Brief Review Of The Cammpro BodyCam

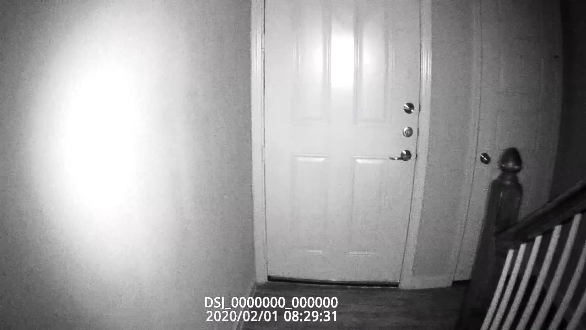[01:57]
Now this is a near pitch black.
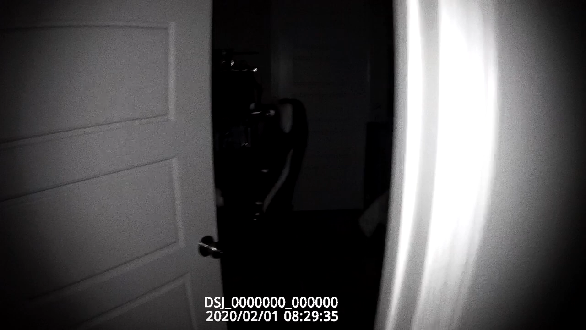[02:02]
So you can see the huge difference in seeing at night.
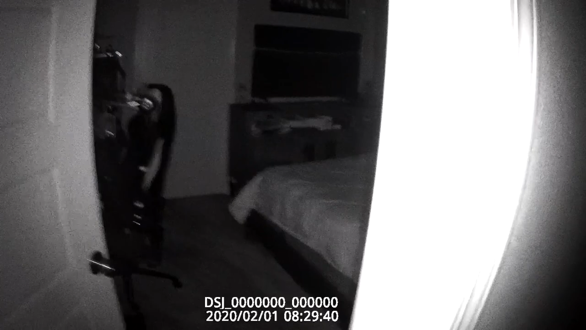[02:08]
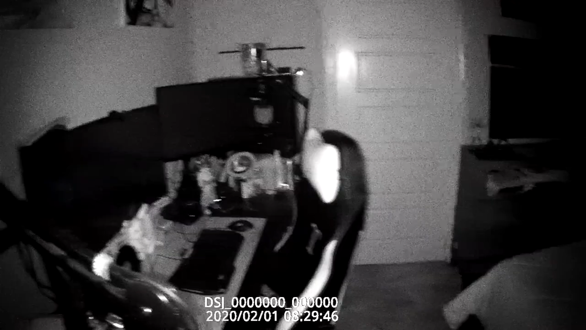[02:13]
Could you see that's a huge difference. You can actually see where you're going.